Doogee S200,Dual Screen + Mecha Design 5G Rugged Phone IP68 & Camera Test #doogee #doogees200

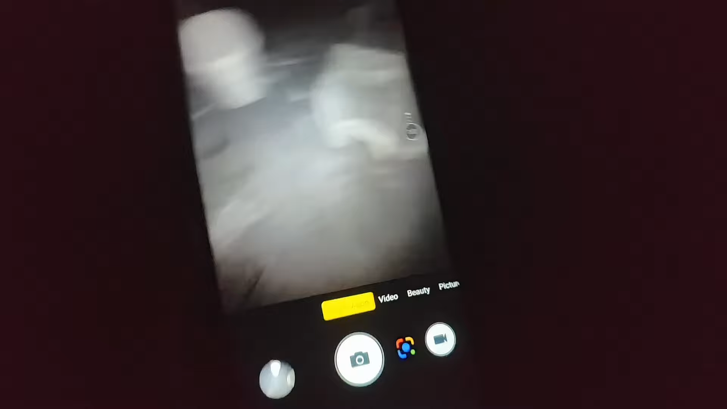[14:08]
yes, this time, it's powered by a 100 megapixel, 4 more female camera,
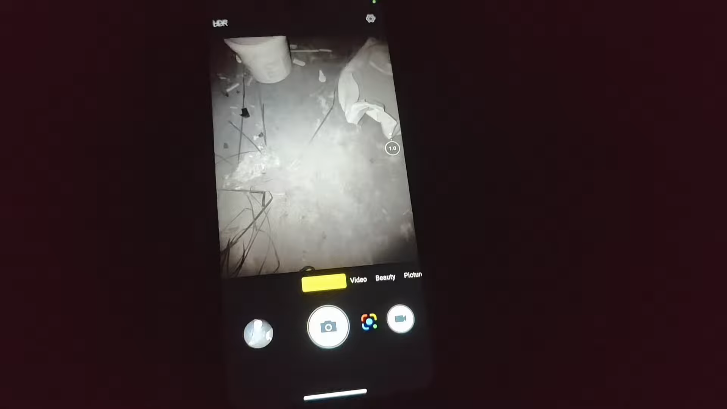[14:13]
and 20 megapixel night vision, and 2 megapixel macro, and this time,
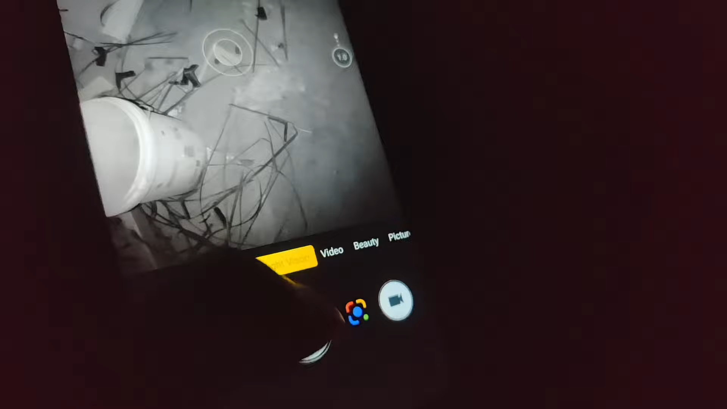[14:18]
we have the night vision, video, beauty, picture, camera, and 100, super light, and also,
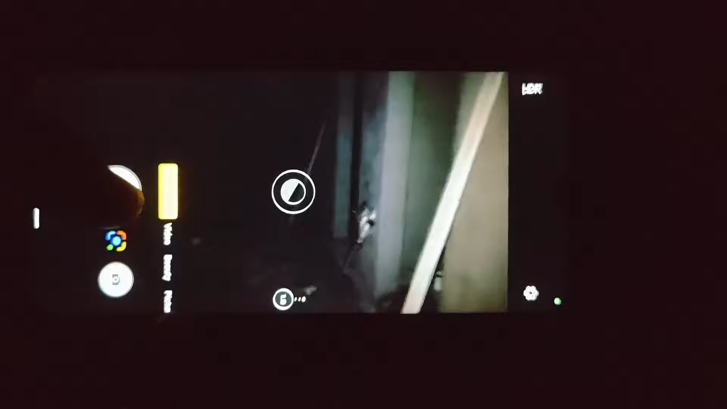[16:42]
okay, now, it's the, videos, test for the camera, in pure, dark environment, and this is the night vision,
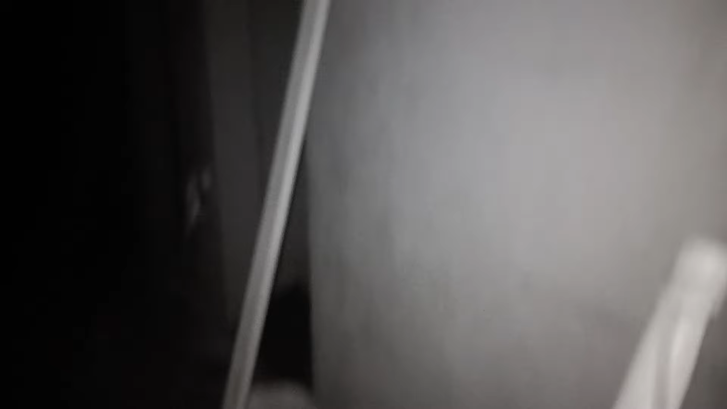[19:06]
and, this is the night vision, you can find, the infrared light is on,
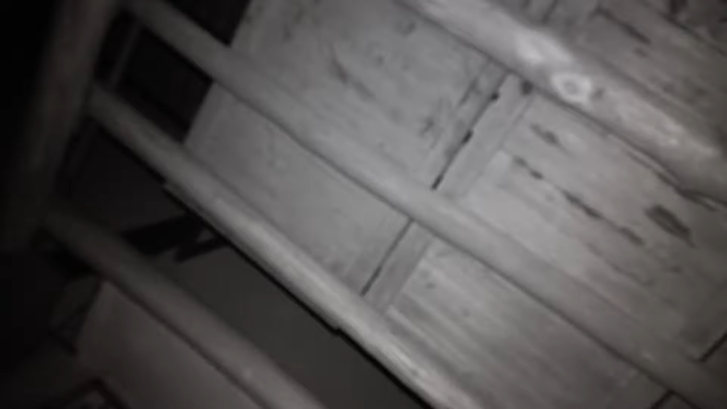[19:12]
too, and I can record it, short video of five, night vision, okay,